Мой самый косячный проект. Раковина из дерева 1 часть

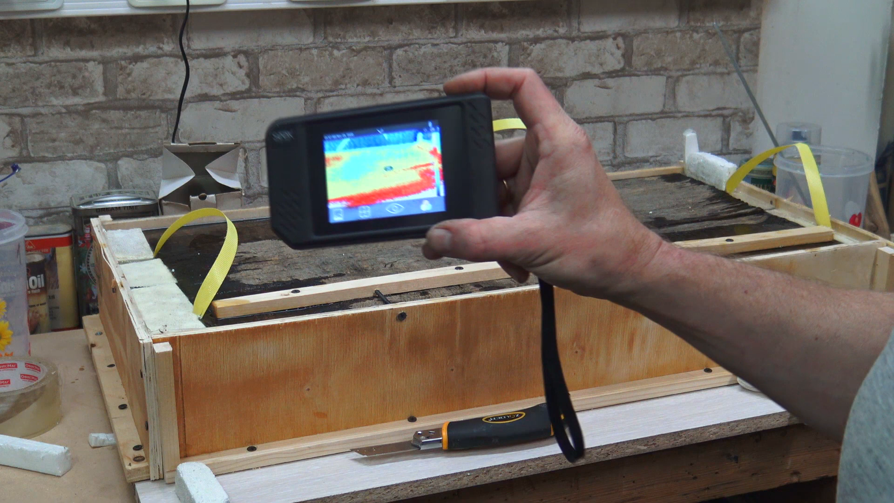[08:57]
показала что критического нагрева нет то есть растворение пенопласта химическая